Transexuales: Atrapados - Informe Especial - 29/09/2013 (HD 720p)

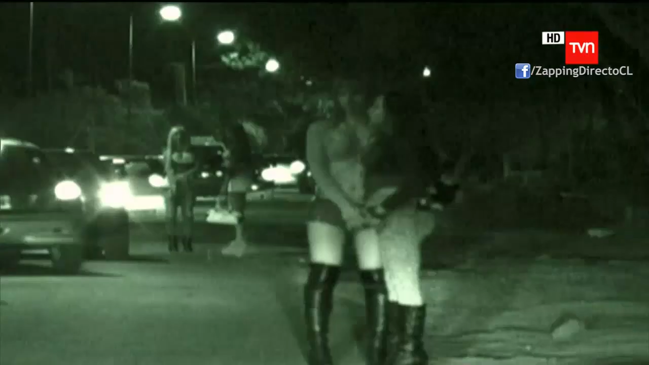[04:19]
El Parque Palermo cada noche abre sus puertas a cientos de transexuales
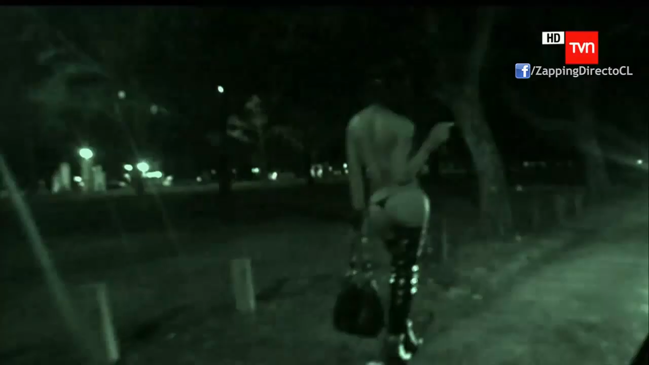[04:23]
que llegan de diversas latitudes para ofrecer sus servicios sexuales.
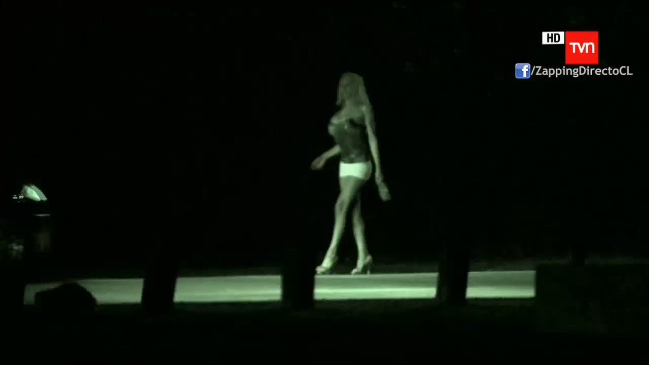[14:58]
Cientos de travestis ofrecen sus servicios sexuales en la llamada Zona Roja. Las autoridades trasandinas decidieron enfrentar el problema
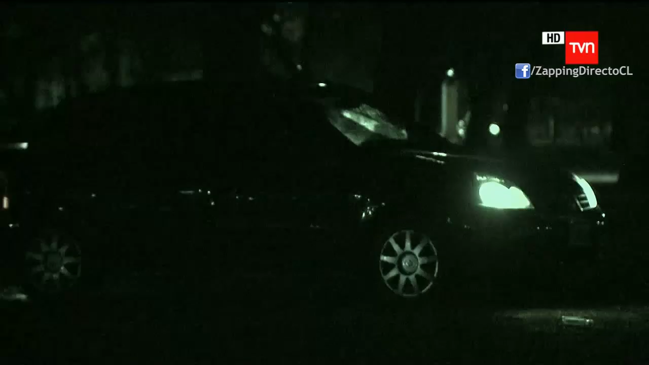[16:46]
Entre los matorrales apoyados en un árbol, o al interior de la gran cantidad de vehículos que visitan la zona roja,